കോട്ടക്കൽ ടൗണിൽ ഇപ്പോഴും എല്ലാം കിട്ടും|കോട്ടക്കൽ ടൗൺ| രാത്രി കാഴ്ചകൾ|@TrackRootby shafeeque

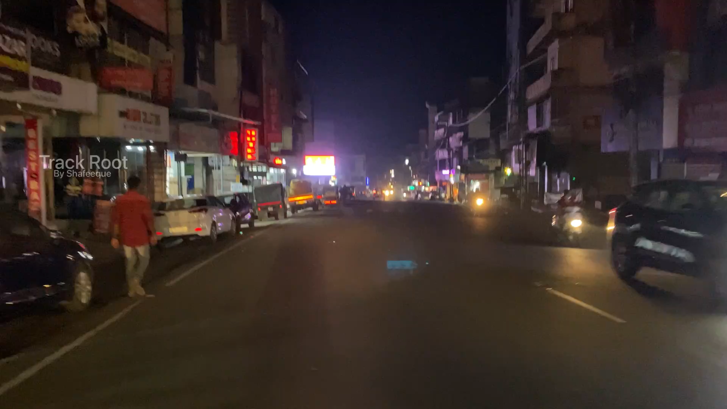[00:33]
We are going to go to Sunderamaya in Rathri We are here now.